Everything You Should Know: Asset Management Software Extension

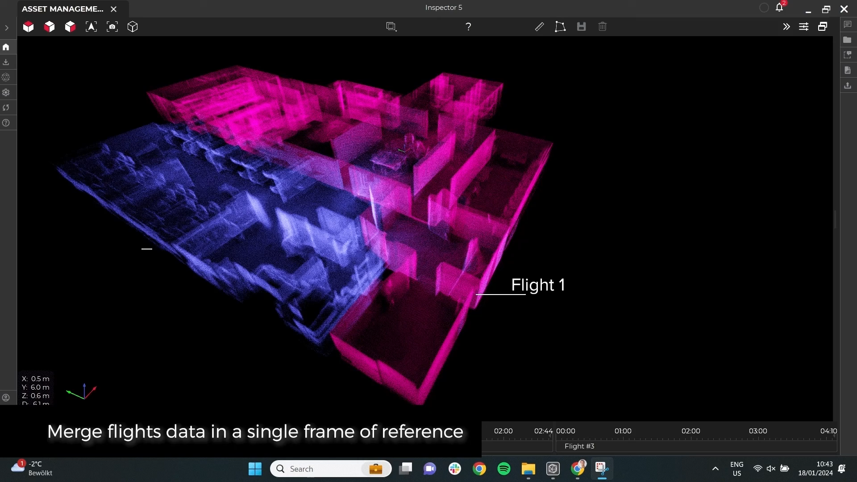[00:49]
This is where Asset Management, the new software extension for Cockpit and Inspector, comes in to bridge the gap between drone-based data capture and proper asset management.
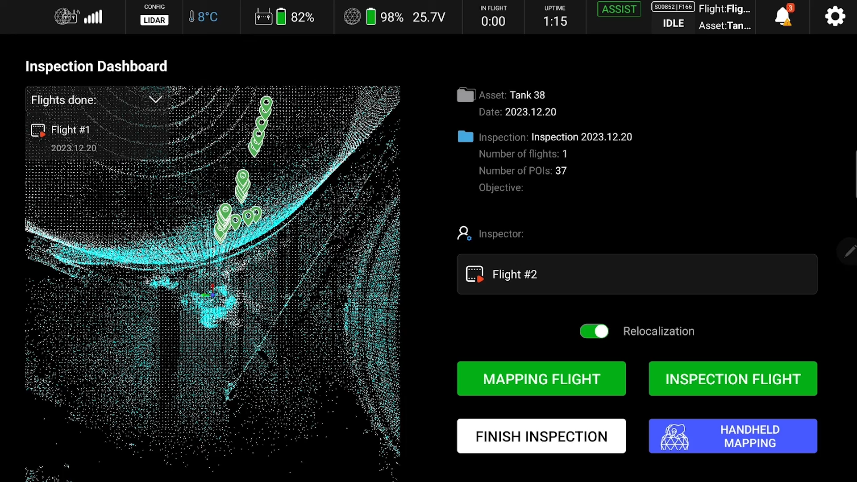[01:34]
By placing your drone within 3 meters of the take-off point of your previous flight,
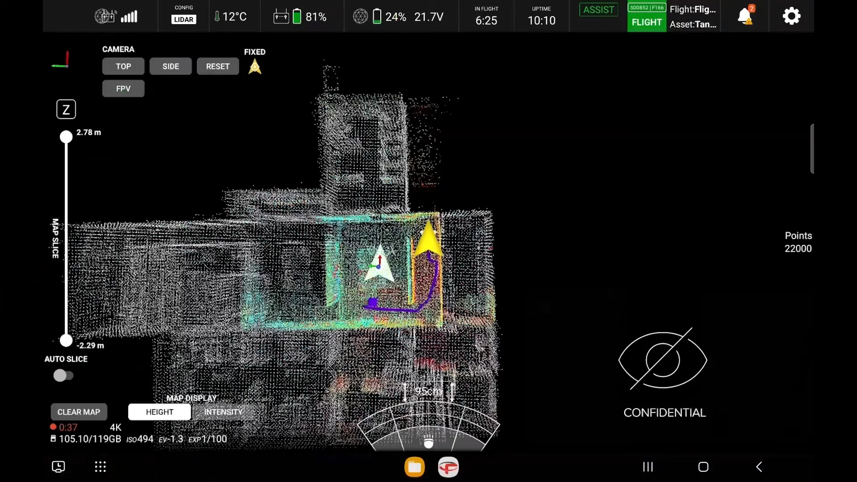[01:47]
It will then aggregate all newly captured data with the historical one in a single view.
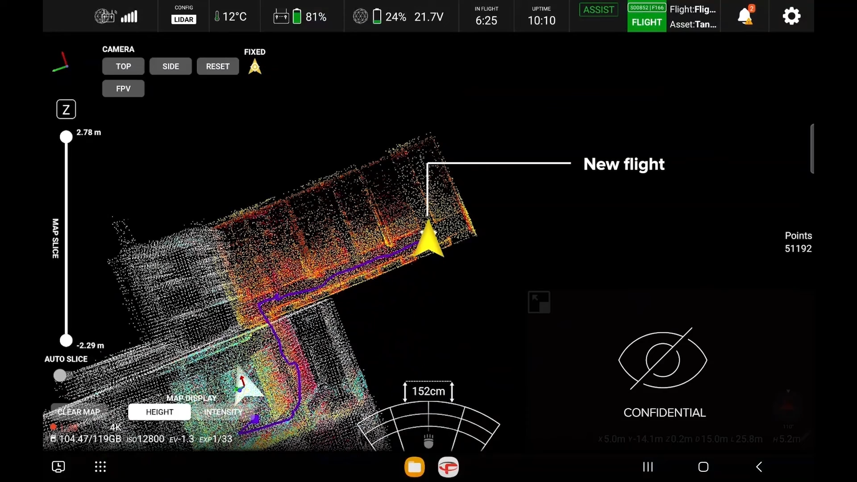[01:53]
The new software also introduces enhancements to the live map widget and cockpit. When conducting an inspection across multiple flights, the captured maps and points of interest are consistently displayed across flights.
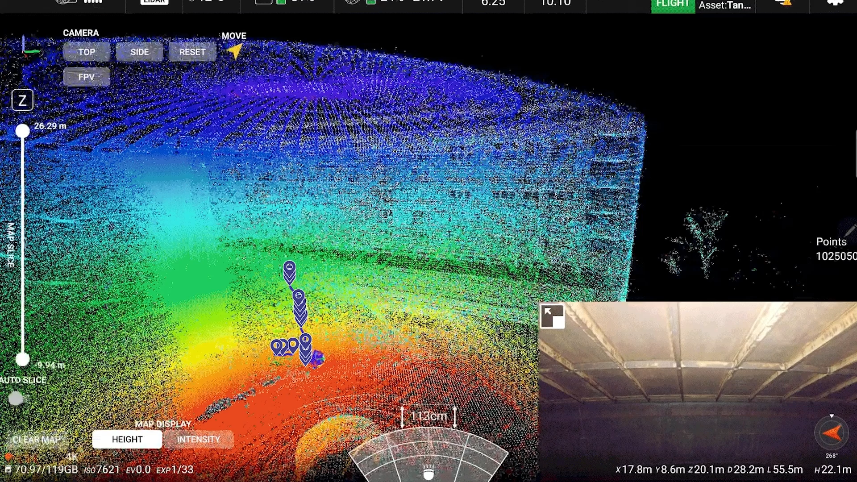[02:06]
This helps pilot easily assess project completeness.
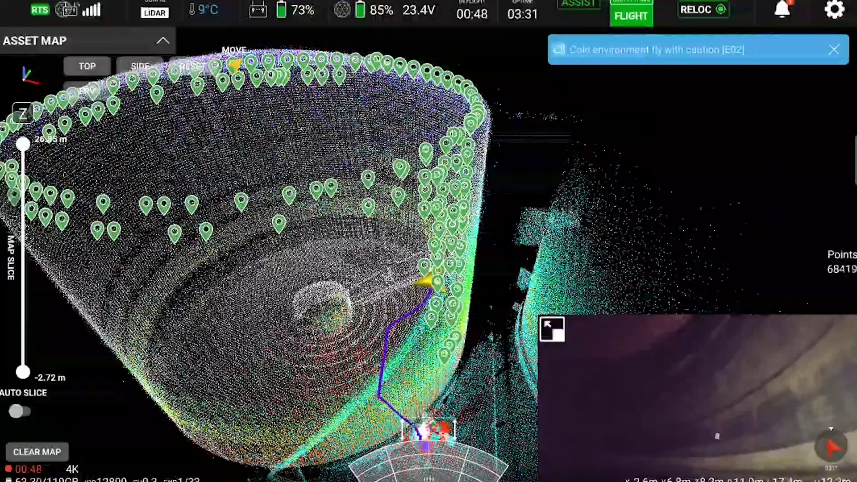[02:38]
The capability provided by asset management to visualize points of interest and maps from previous flights as you collect more data significantly helps the pilot in tracking the progress of the inspection.
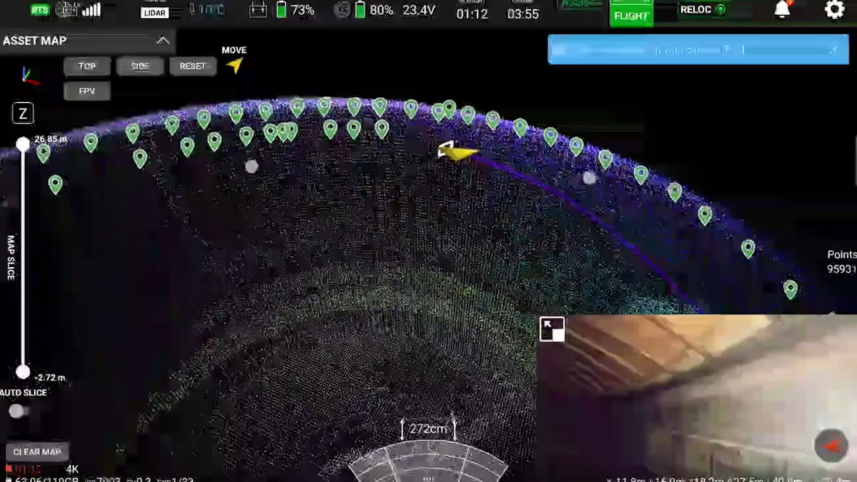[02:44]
Beyond field use, asset management also comes with significant enhancements during post-processing.
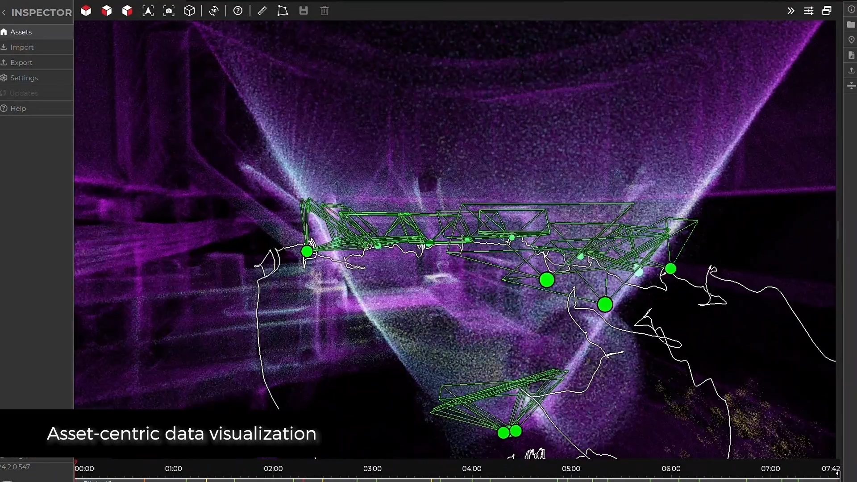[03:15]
points of interest, and annotations from all flights composing an inspection,
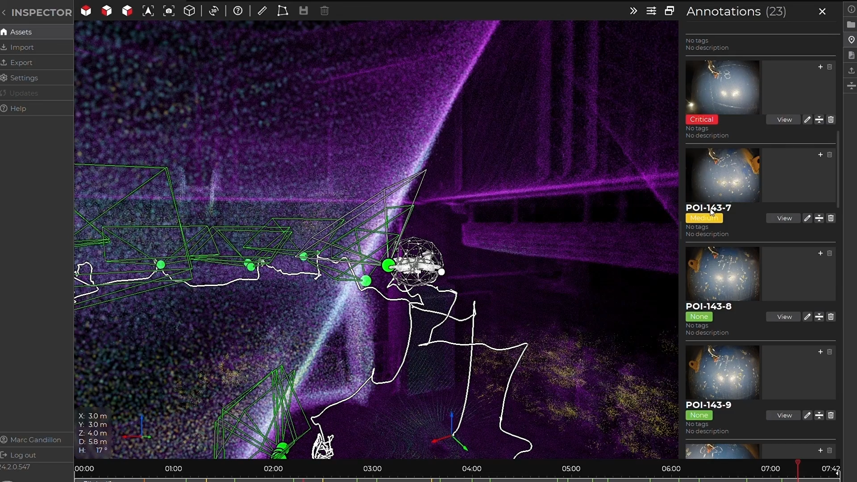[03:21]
providing a comprehensive view of its condition at a specific time.
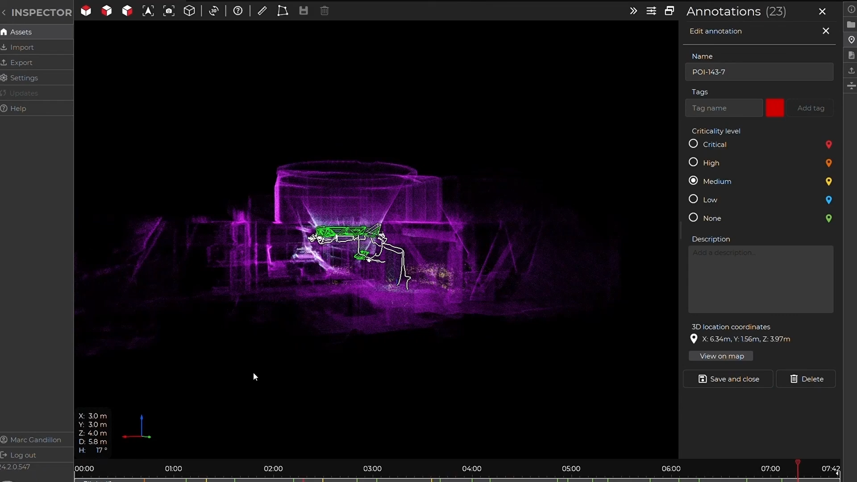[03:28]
The 3D Viewer offers various point cloud colorizations, including a new colorization per flight that helps
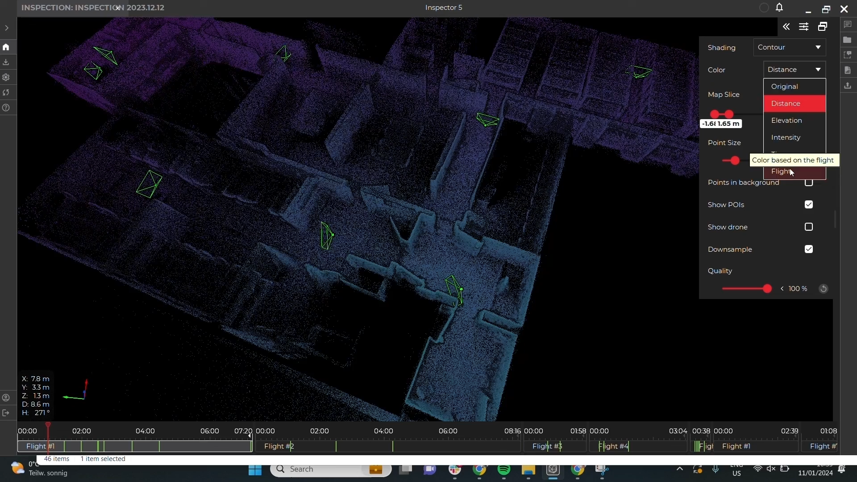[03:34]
you easily distinguish each flight composing an inspection. Navigating complex data set is also simplified.